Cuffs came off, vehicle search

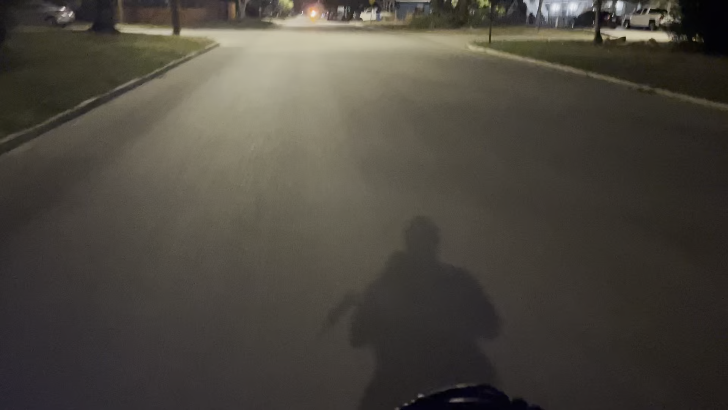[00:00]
your Action News Report with all the news in his news. I just saw blue lights. Now it's red.
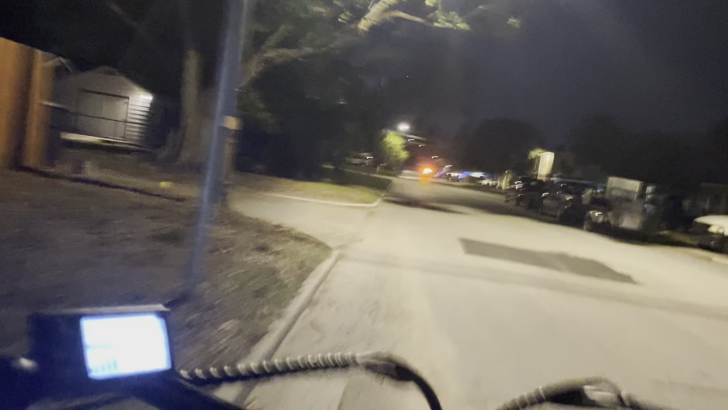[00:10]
Where did the blue lights go? I see the blue lights reflected. It's very weird that you can't see the blue lights from behind.